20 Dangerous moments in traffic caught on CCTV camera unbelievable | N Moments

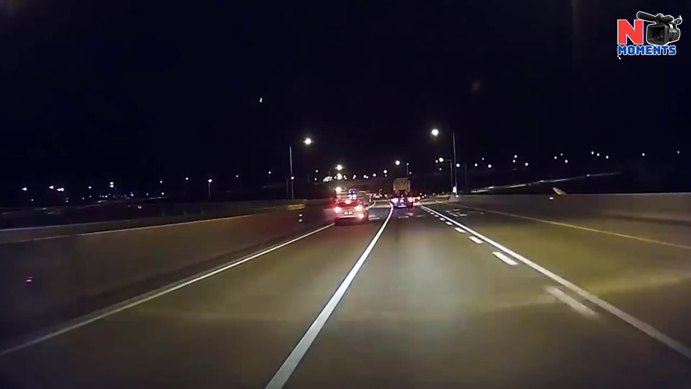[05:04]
Despite flashing the lights to change lanes, the accident still happened.